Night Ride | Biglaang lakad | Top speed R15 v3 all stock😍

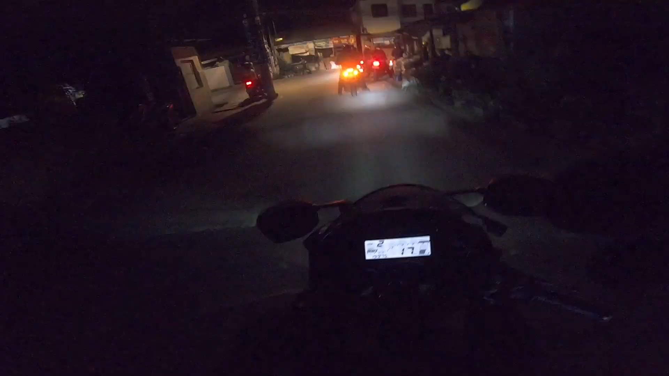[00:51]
So ito mga kasama natin ngayon guys. Matagal-tagal din tayong nawala. At check natin kung gumagana.
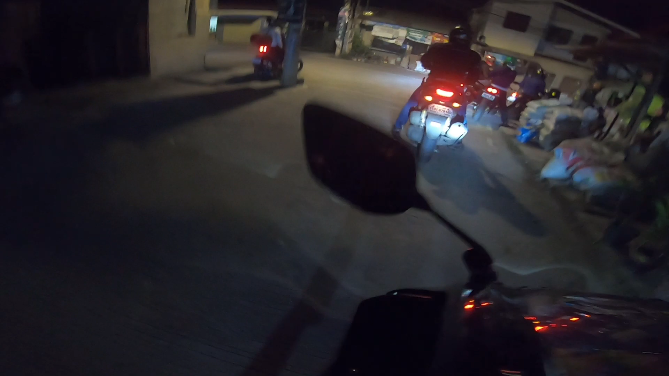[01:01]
Okay. Matagal-tagal tayong nawala. At yun nga, pagpasensya nyo yung camera ko kasi medyo nasira yung handle niya, yung lalagyan. At medyo marami-rami tayo. 1, 2, 3, 4, 5, 6, 7. Parang 10, medyo 10 tayo. Kasama natin may Raider, may Sniper, merong NMAC.
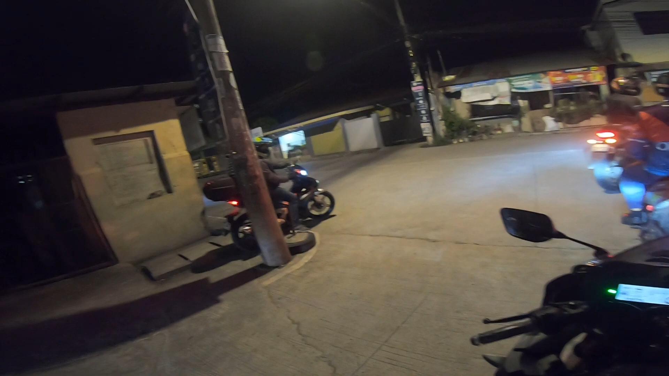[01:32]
Yung iba hindi pa naka-away, oh. Naka-slacks pa, naka-black shoes.
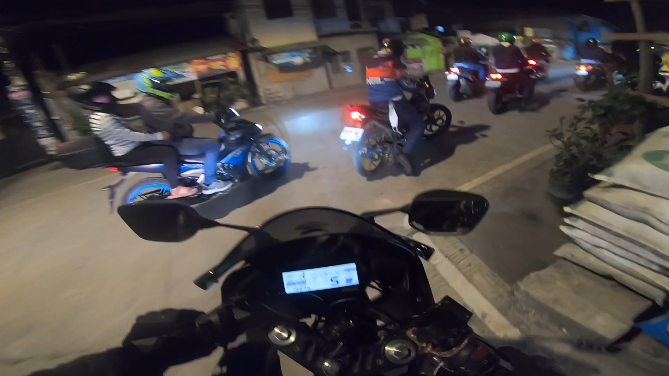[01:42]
Gear up tayo and let's go in 5, 4.
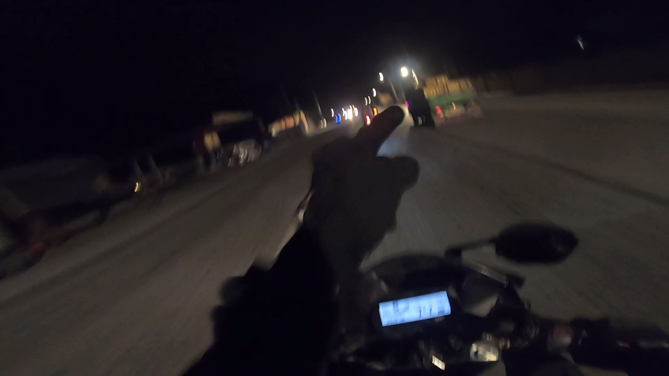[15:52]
155. Next goal is 155. Tandaan nyo yan, 155. All stop, 155. 150 tayo by 110.